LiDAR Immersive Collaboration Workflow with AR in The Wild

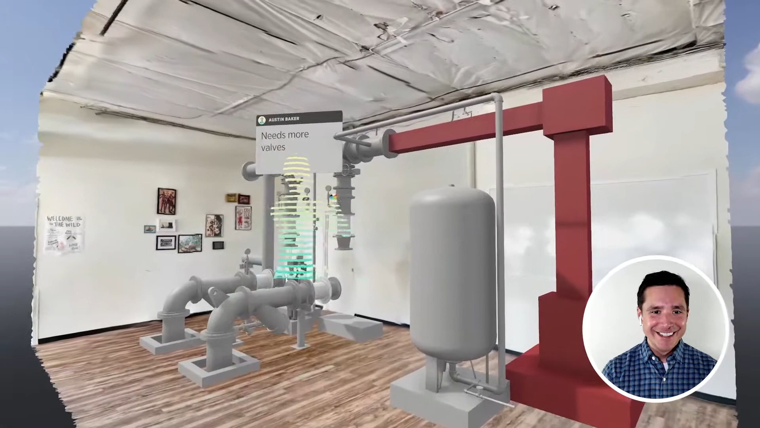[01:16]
All of this is in the context of this physical model that we have virtualized, but that's not where we have to stop.